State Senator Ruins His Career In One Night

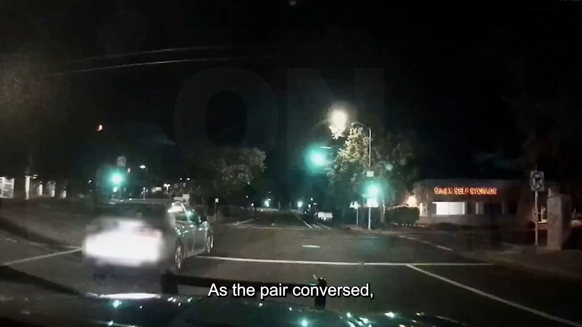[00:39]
As the pair conversed, they noticed a silver Toyota Camry roll past the parking lot without its lights on.
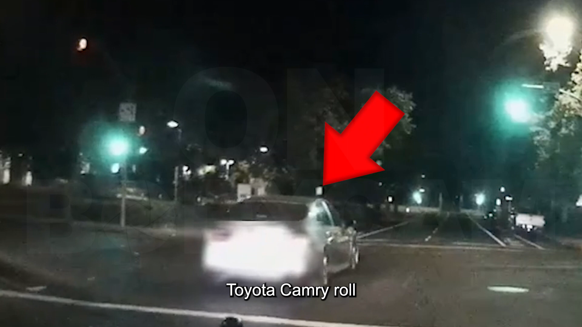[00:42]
Thinking this would be a routine stop, the officers pull out of the parking lots and begin to trail the sedan.
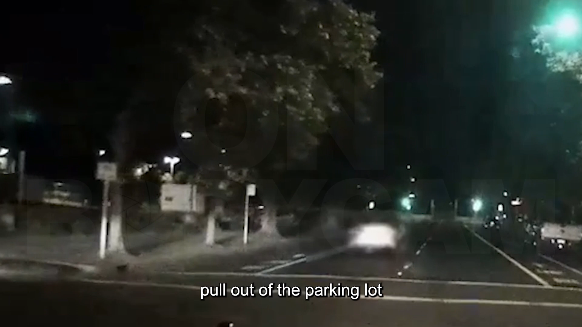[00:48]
That's when they realize there might be more amiss here than they had initially thought.
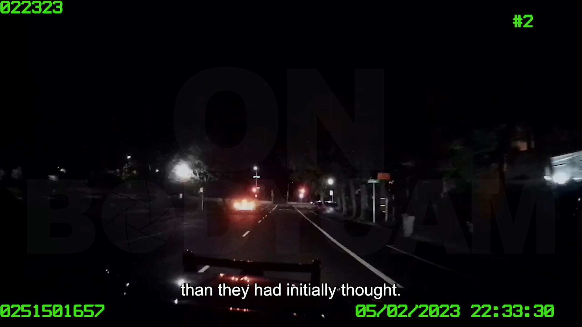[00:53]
The car comes to an appropriate stop at the red light, but then proceeds to roll forward ahead of the traffic line.
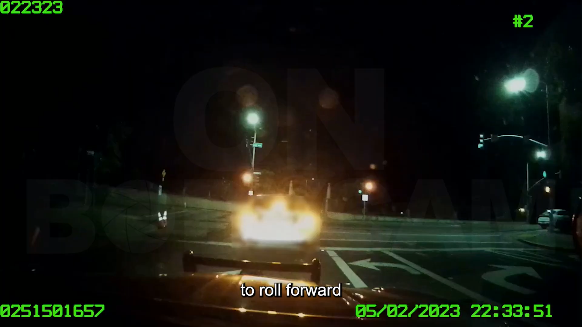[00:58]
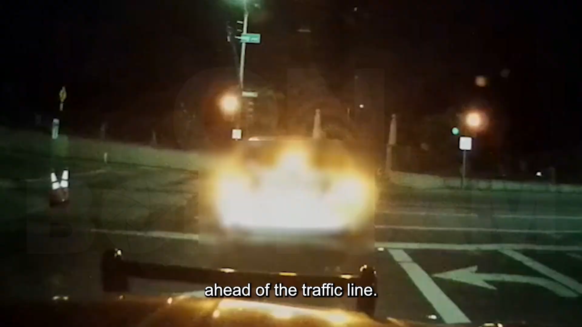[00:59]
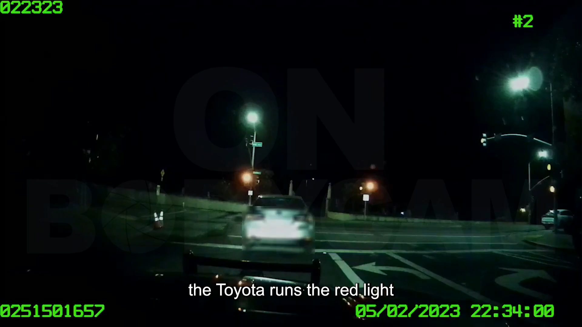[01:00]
The Toyota runs the red light and makes a left turn,
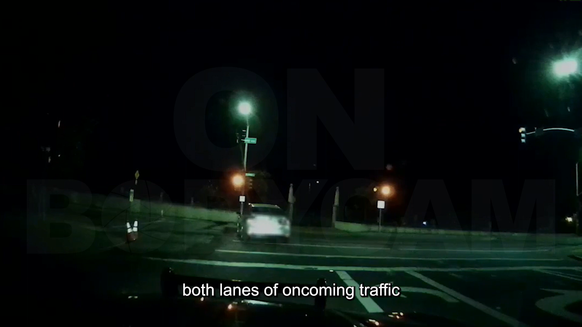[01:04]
cutting across both lanes of oncoming traffic to get to the rightmost lane. Not only is this illegal, but extremely dangerous for obvious reasons.